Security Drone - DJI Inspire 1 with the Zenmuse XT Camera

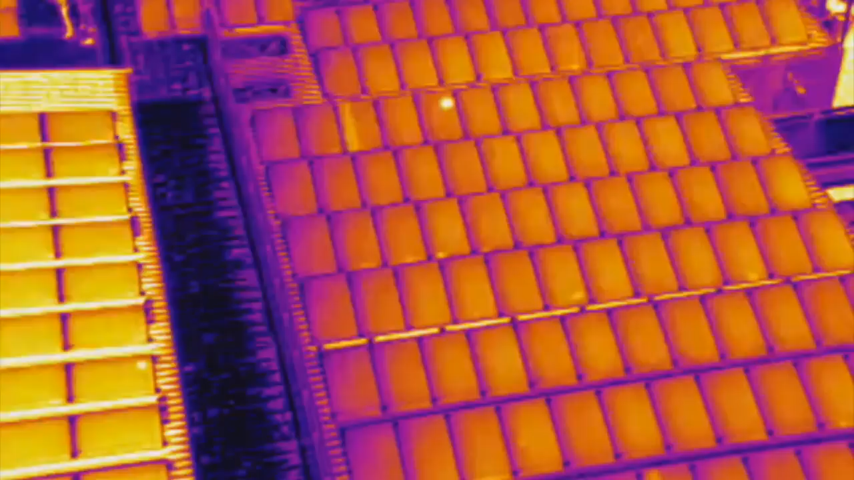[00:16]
Now we are proud to announce a new collaboration with FLIR, one that will transform aerial imaging for the industry.
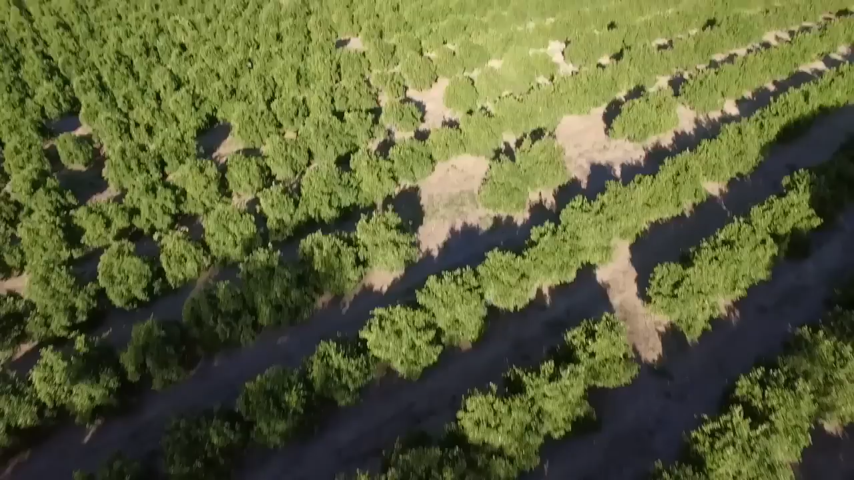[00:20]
We are pleased to announce the DJI Zenmuse XT thermal imaging aerial camera. The Zenmuse XT combines DJI's expertise in camera stabilization,
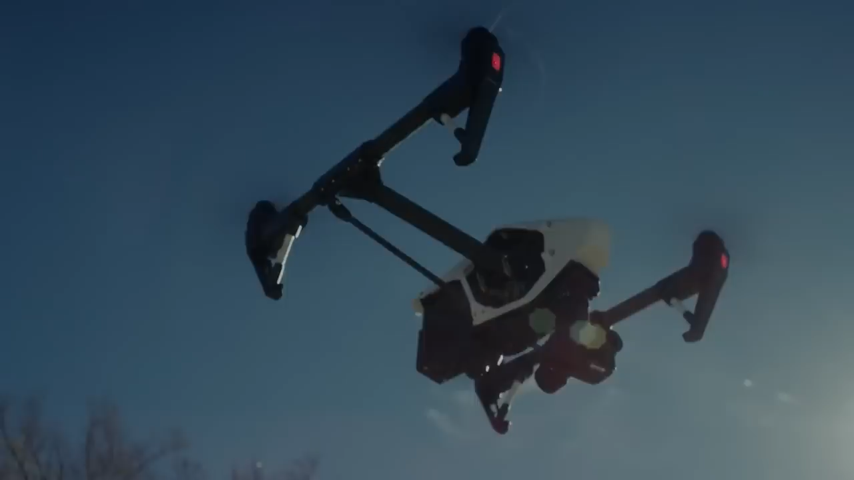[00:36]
advanced flying platforms and long-range video transmission with FLIR's state-of-the-art thermal camera technology, a first for the industry.
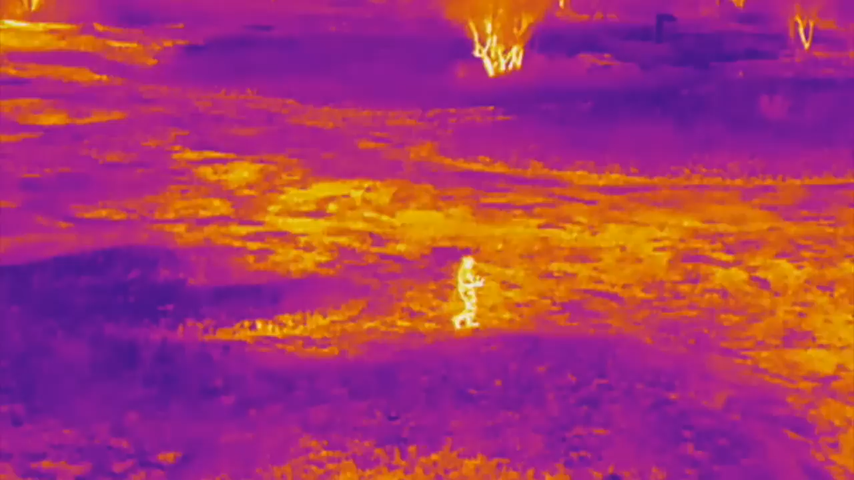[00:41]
The XT provides users with superior thermal imagery and sensitivity to better than a tenth of a degree.
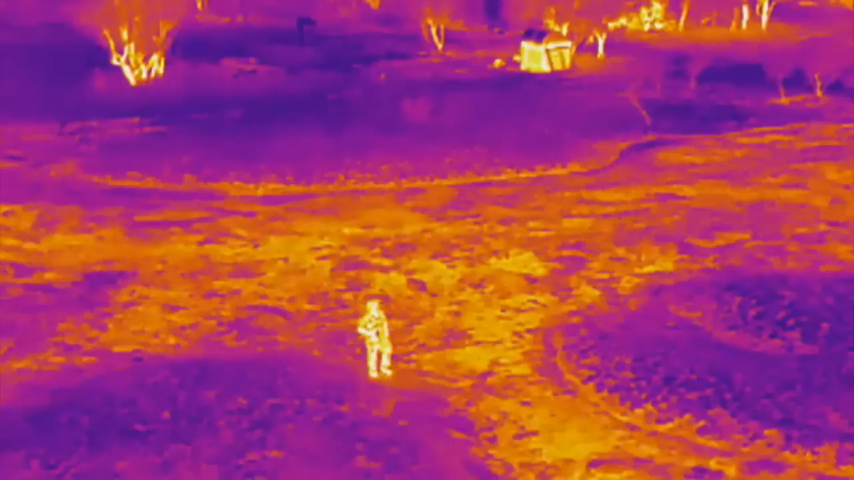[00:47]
By integrating the XT with DJI's Inspire and Matrice airframes,
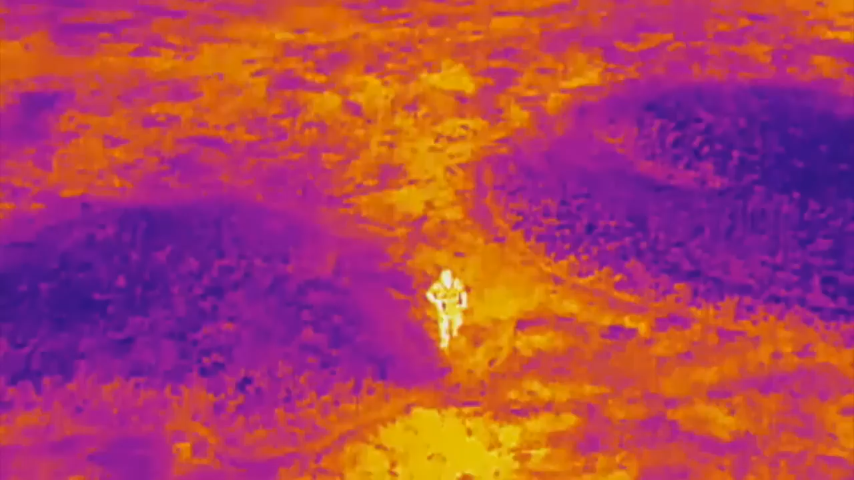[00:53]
we are giving people incredible precision and empowering them to put it into the sky almost instantly.